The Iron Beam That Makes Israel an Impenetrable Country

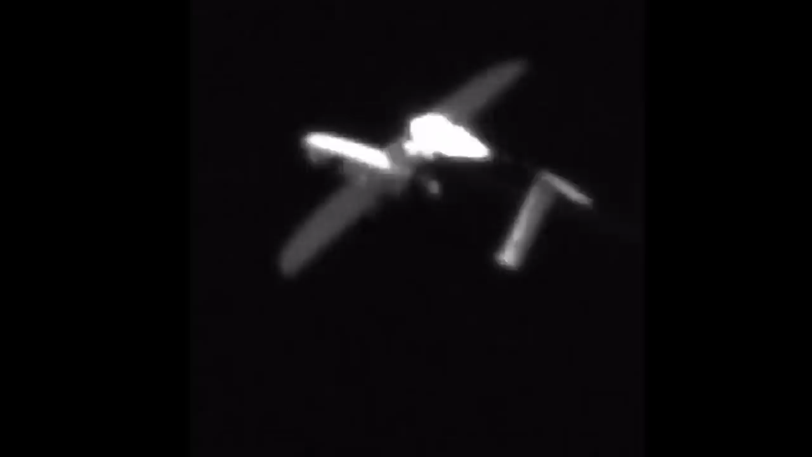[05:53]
During the trials, the Iron Beam also successfully shot down drones, rockets, mortar bombs, and anti-tank missiles.